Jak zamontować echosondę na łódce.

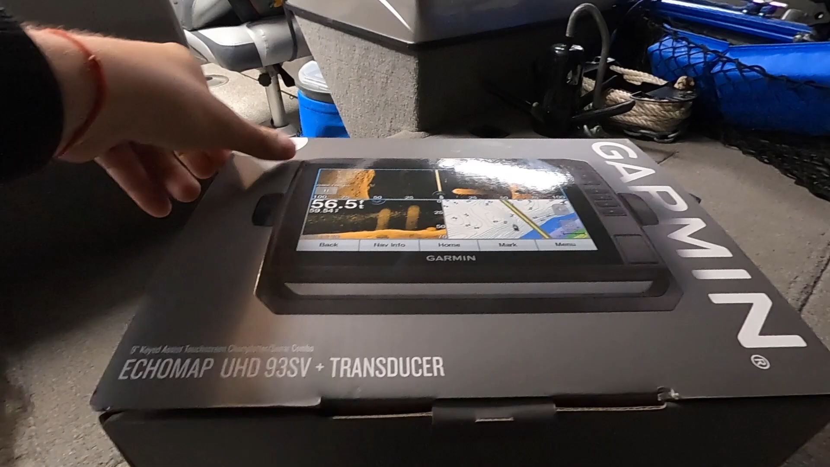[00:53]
na łódkę Tutaj jak widzicie Andrzej kupił sobie FISH FINDER GERMINA ECHOMAP UHD
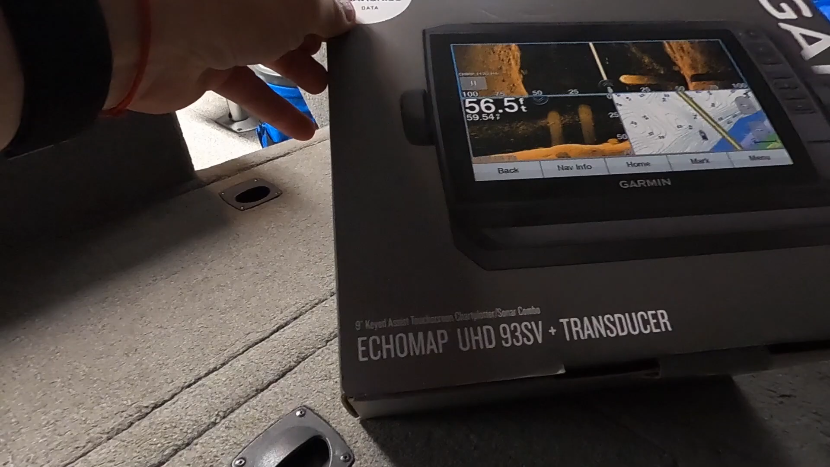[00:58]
On screen: depth 56.5 ft
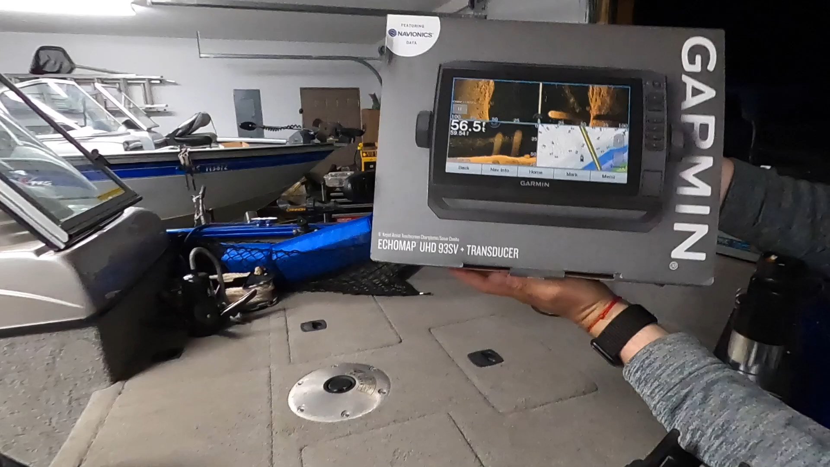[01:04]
93SV To jest side image Down image